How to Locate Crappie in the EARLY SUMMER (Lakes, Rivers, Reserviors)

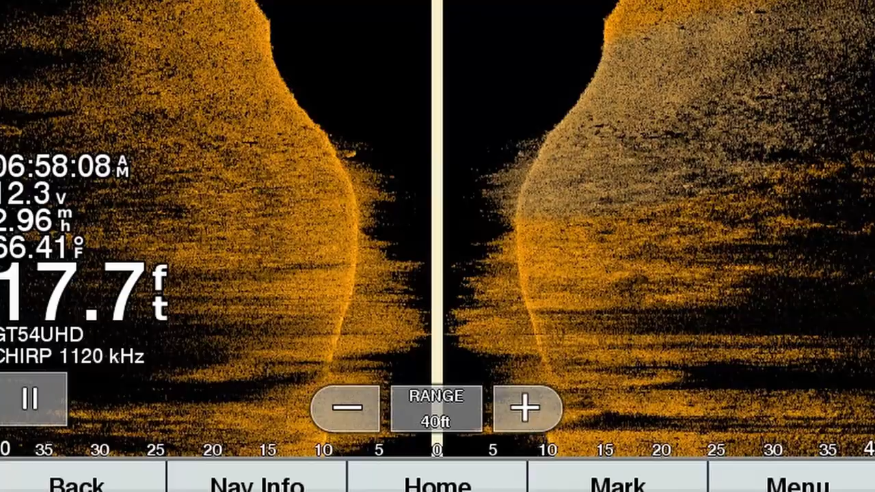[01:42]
On screen: depth 17.7 ft
push off to the furthest out weed
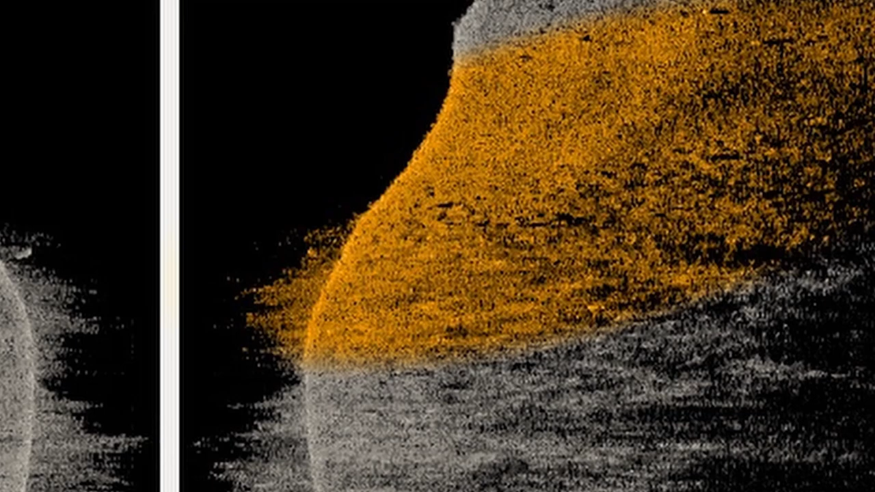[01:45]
edge so whatever the freshest weed growth is that could be in five feet of water it could be in ten feet of
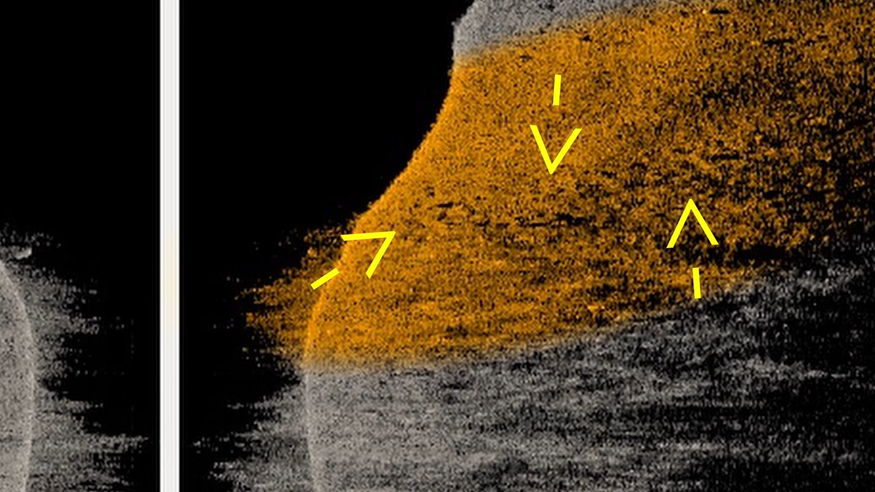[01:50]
water depending on the clarity of that lake that's where the females are kind of pushed out to the males are still going to be up shallow being the
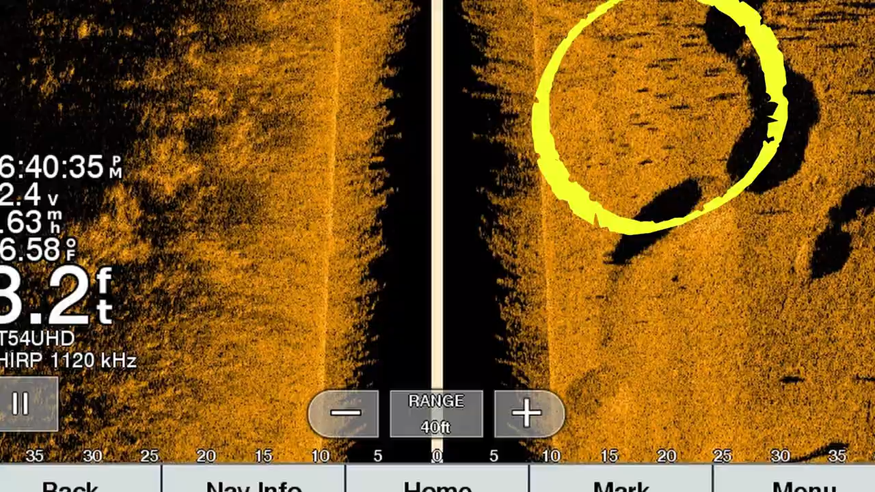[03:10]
that area to ambush bait fish as they're swimming by so search baits work phenomenal this time of year if you can kind of get on a school of them
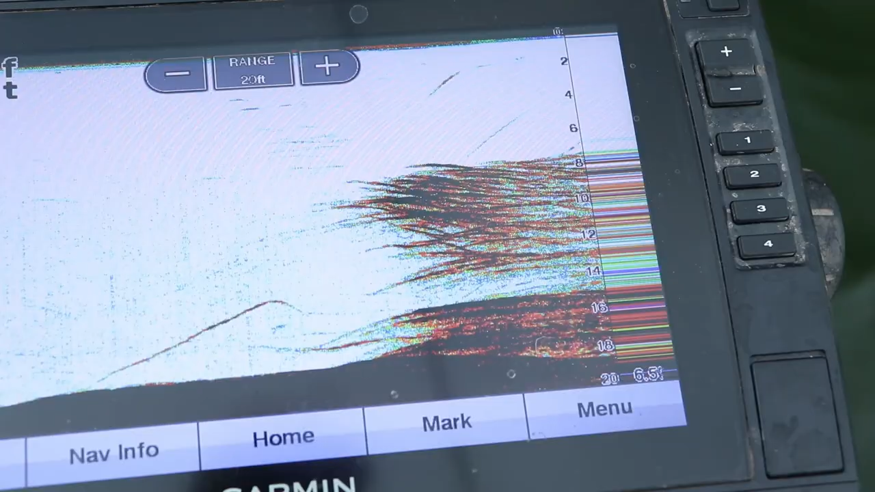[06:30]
pile or a stake bed anything kind of along the contours
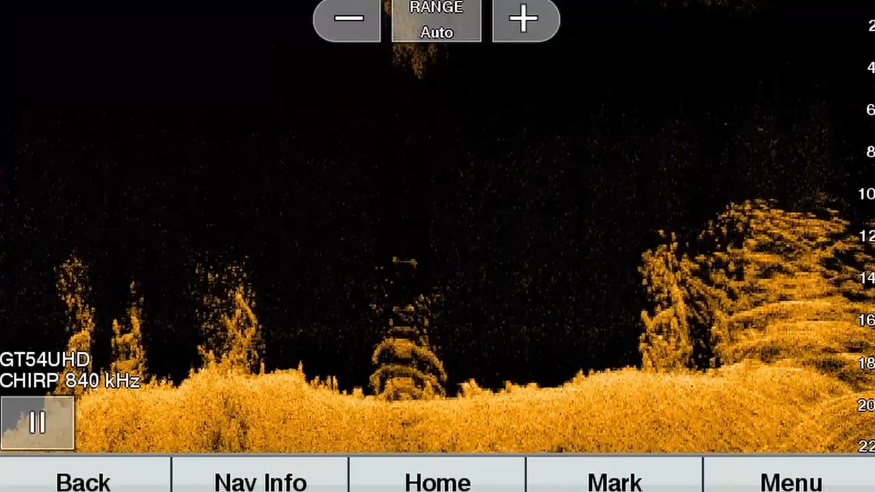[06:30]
of that creek they're they're probably not going to suspend too much directly in the main part of the channel they're going to look for pieces of cover for safety and for ambush points for